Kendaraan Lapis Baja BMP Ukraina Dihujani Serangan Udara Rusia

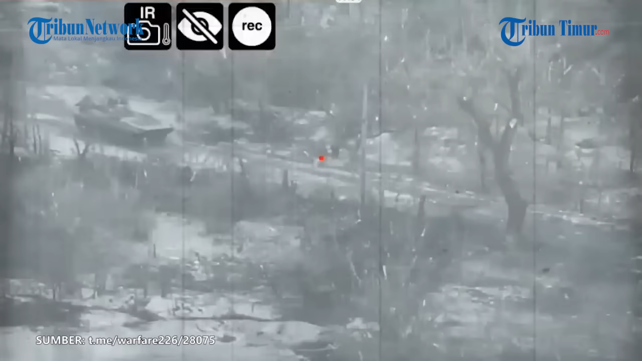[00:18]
nasib buruk kembali dialami oleh pasukan ukraina khususnya pada
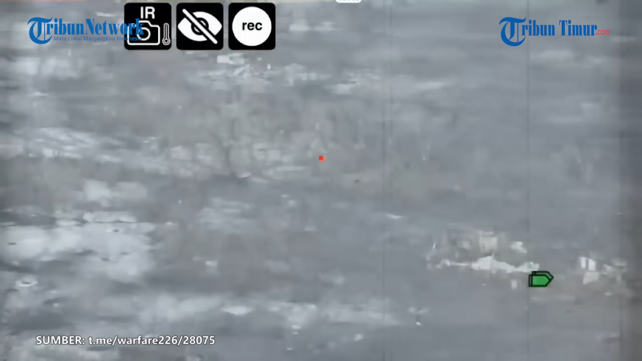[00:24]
awak yang mengoperasikan kendaraan militer BMP ini
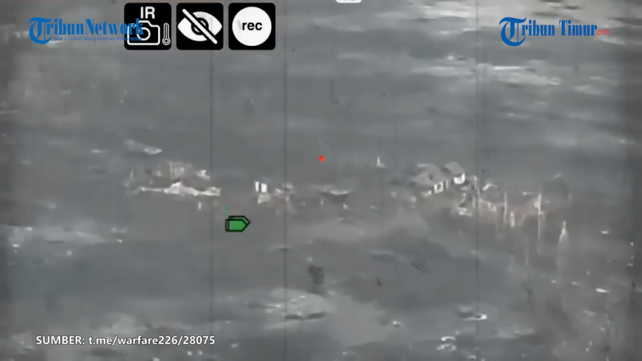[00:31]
saat beroperasi di wilayah yang tidak disebutkan dalam narasi ungkahan kendaraan militer BMP Ukraina ini diserang habis-habisan oleh ATGM milik Rusia
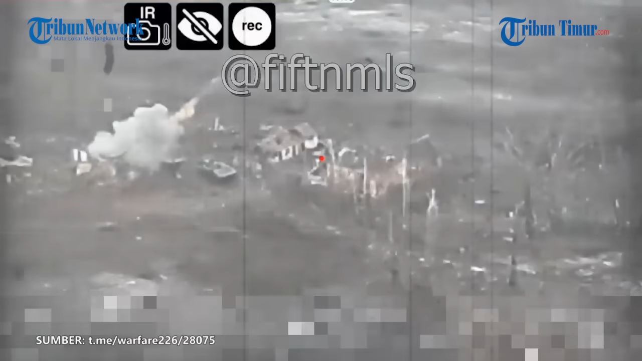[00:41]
rekamannya rame beredar di media sosial telegram pada Rabu 13 Maret 2024 setelah
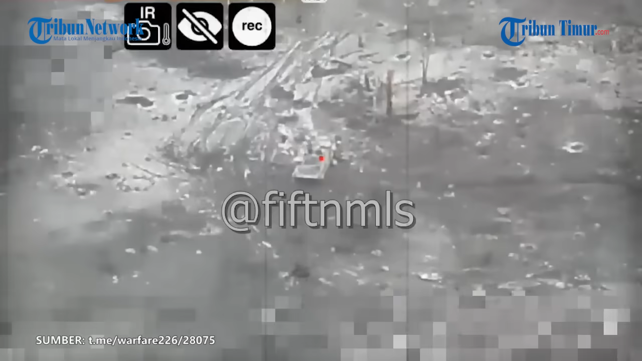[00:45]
melakukan pemantauan dalam waktu yang cukup lama militer Rusia
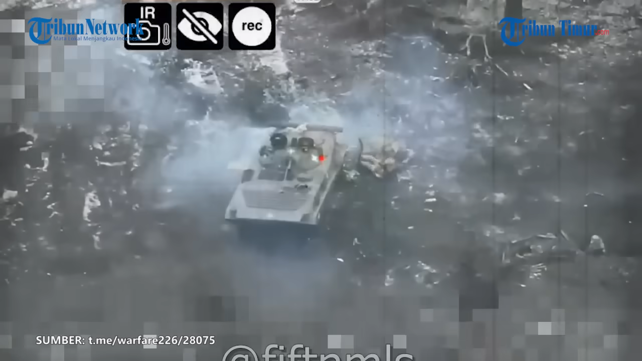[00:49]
mendeteksi salah satu tank musuh yang bergerak maju memasuki wilayahnya akibatnya tampak berlama-lama rentetan
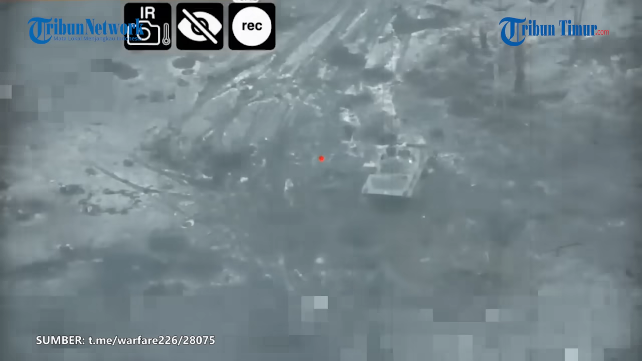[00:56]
serangan mematikan menghujani kendaraan Ukraina yang sedang berjalan tersebut tampak berusaha menghindar
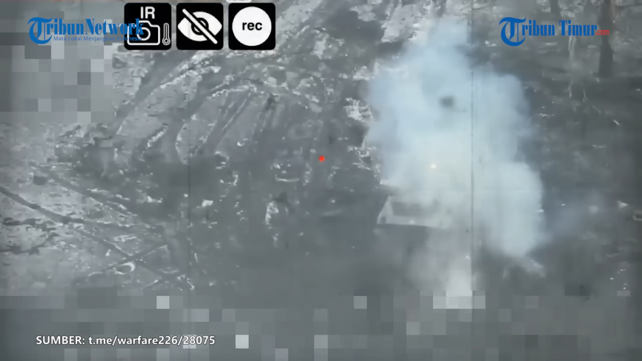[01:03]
mobil militer itu tetap saja terkena serangan udara dari militer Rusia seperti yang terlihat dalam rekaman selanjutnya belum ada konfirmasi terkait jumlah korban jiwa dalam